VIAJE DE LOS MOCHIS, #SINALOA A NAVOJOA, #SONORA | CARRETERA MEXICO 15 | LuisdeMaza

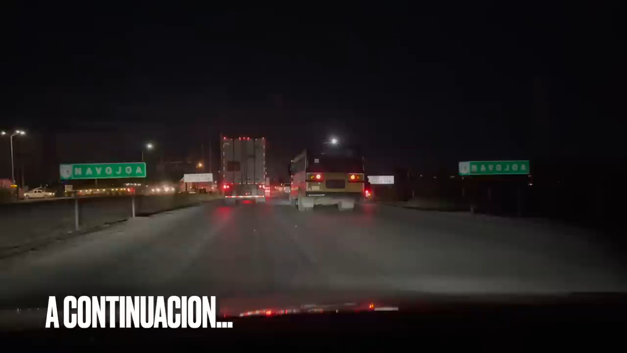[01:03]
Aquí le vamos a seguir derecho. Los trailers pues tienen que dar vuelta a la izquierda para no entrar a la ciudad. Pero nosotros sí vamos a entrar a la ciudad.
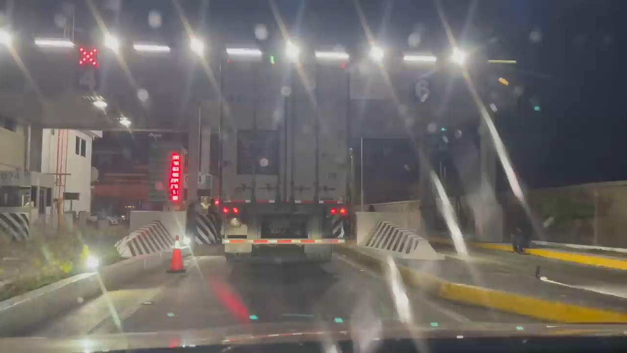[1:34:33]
100 pesos y tampoco le veo sensor para el tag, así que debe ser solo efectivo.
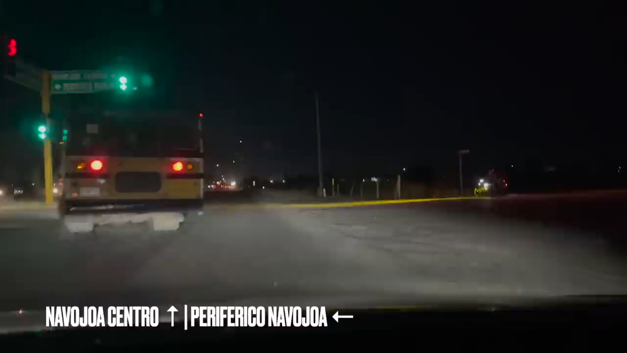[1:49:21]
Pero nosotros sí vamos a entrar a la ciudad. Estamos en Navojoa, chicos. Navojoa, Sonora. ¿Quieren comer aquí, chicas? ¿Sí?
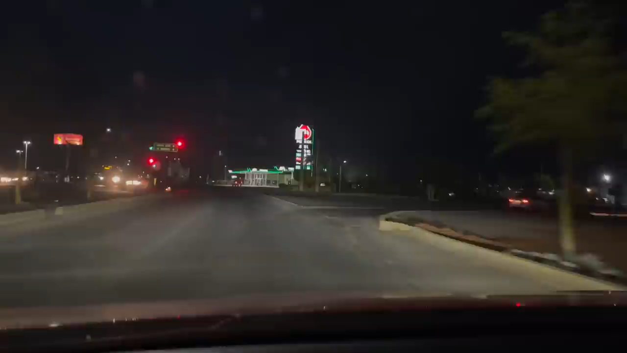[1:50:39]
Vamos a avanzar el semáforo. Continuamos. Valentina Elizalde.
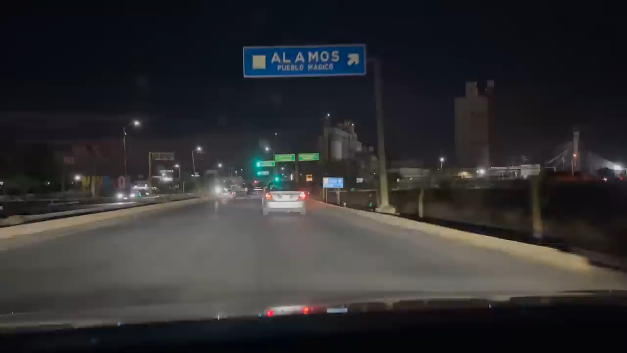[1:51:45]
Pueblo mágico Álamos, ahí está. Listo, lo tengo.
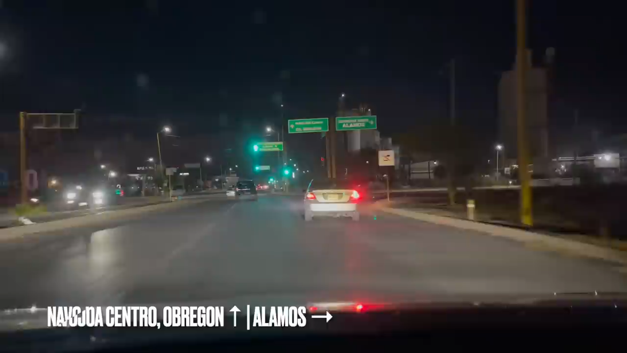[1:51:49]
Creo que la chica del Alex, el entrenador del gimnasio, creo que su novia es su esposa, su novia es de... ¿De aquí? De Álamos. Aquí hay otro. A la parte más civilizada.
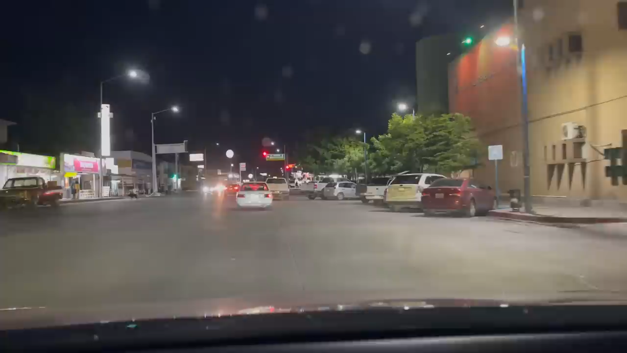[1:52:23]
Hay tacos, carne asada y al pastor. El rey del taco. Hay helado, hay pizza. Helado. Farmacia.
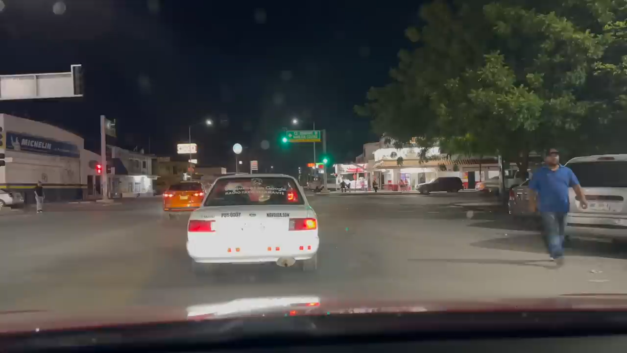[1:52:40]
Hay de todo, es una ciudad pequeña, pero hay de todo. No, este se llama Corazón.
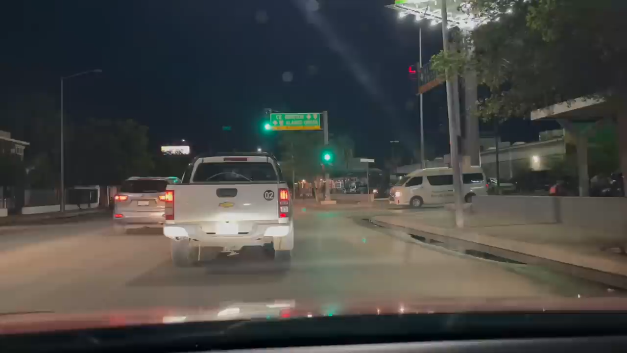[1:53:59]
Llegamos a Navojoa. Navojoa, Sonora. Son las 8:12.